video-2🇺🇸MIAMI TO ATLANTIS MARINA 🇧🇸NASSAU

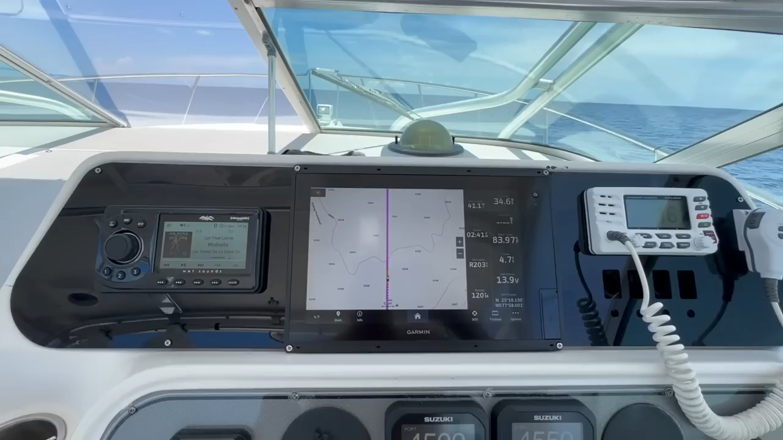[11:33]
pero esto está especial. Mira una tormentita por allá, radar.